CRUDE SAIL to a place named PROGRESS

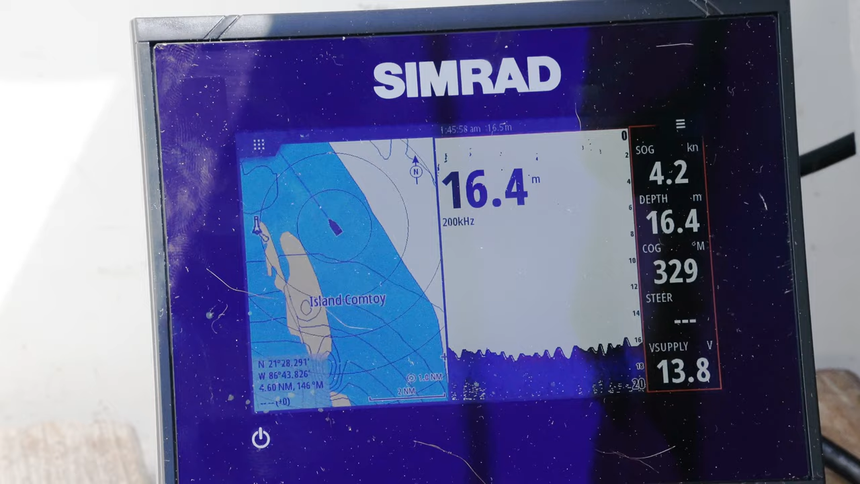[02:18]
On screen: depth 16.4 m, speed 4.2 kn
Miraculously, the old transducer hooked up to our newish chart plotter screen, so we had depth.